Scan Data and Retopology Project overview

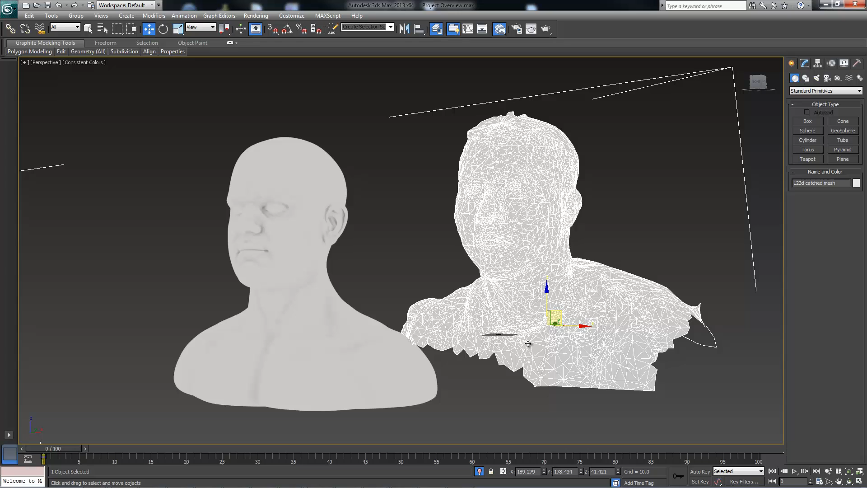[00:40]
And the third option is a 123D capture session done with you. So you can have yourself or a friend done with 123D Catch and do your own capture. So those are your three options. You can start off with one of these two meshes or capture a mesh on your own.
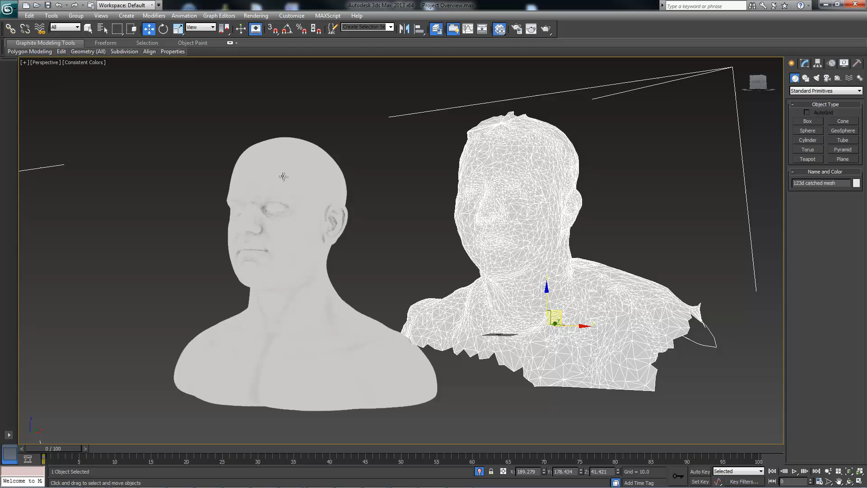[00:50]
And here you get to see the data that you get from it. And the whole idea of the project is to take what's good from the data that you have,
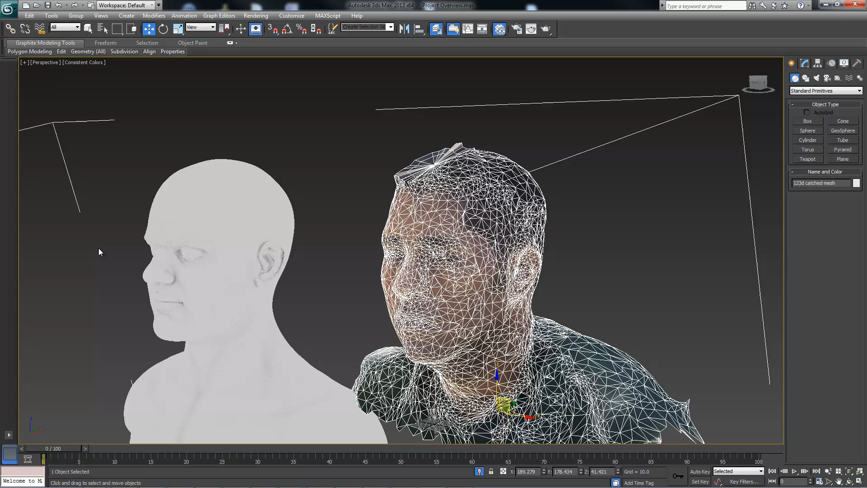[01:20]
the geometry itself, you're able to capture the shape pretty decently.
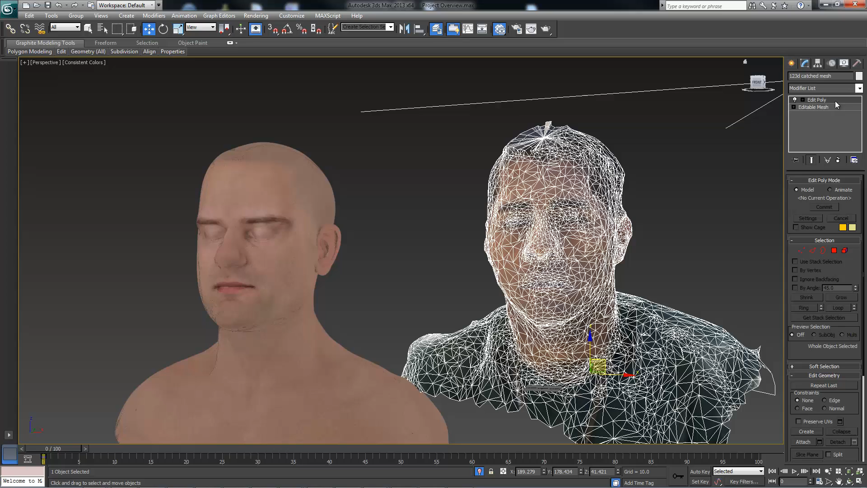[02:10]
So if we go and unwrap UVW, we can visualize our UVs.
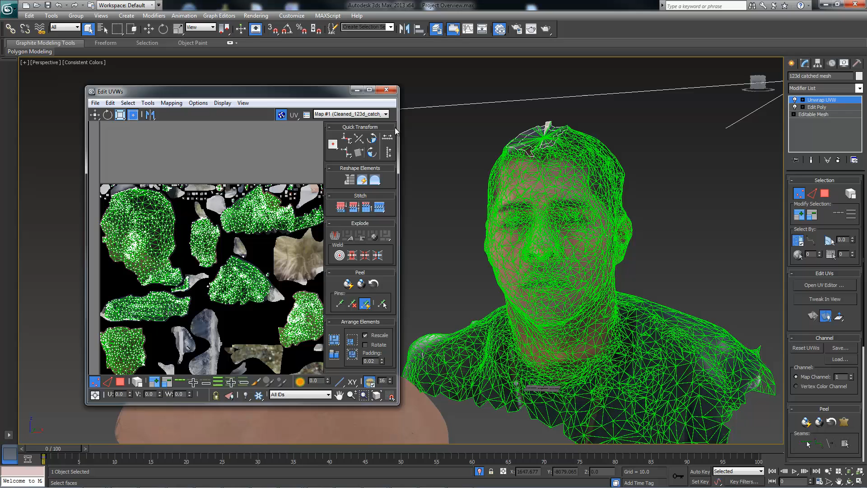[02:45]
So the mesh, the UVs need to be done completely, but we still want to keep the shape. So if we actually if we take a look at a final result here,
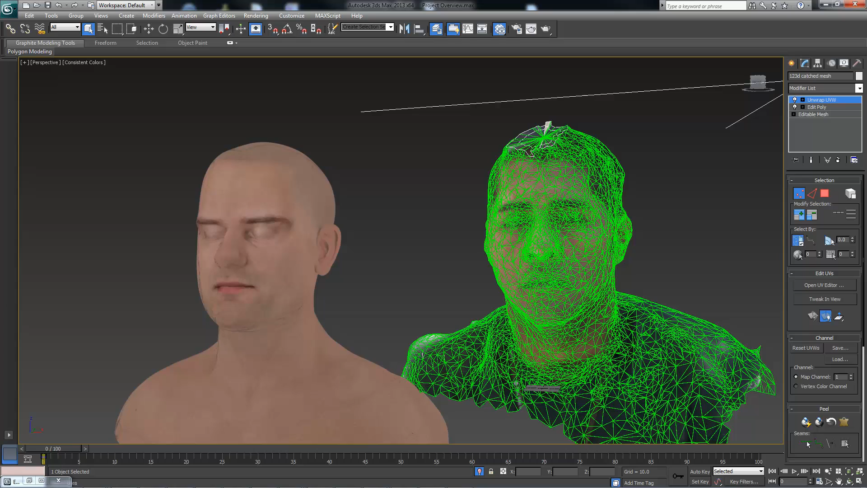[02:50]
we can hide these guys.
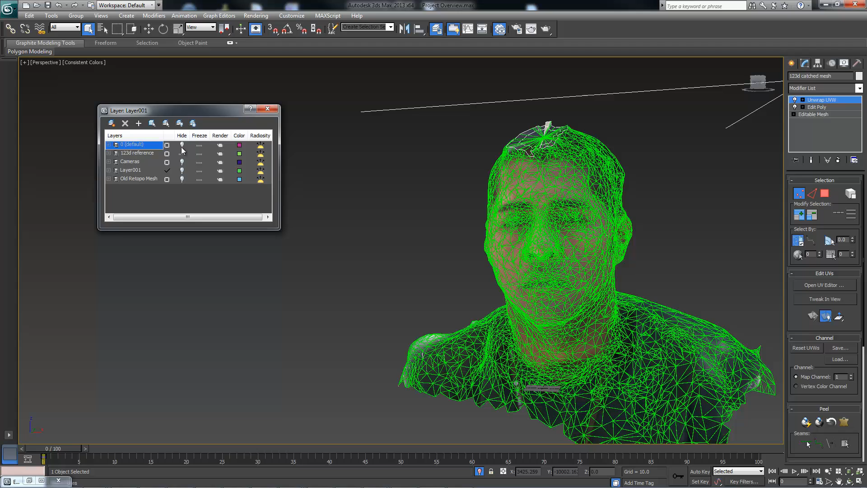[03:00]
There we go. So this is it looks very similar to the geometry that we had.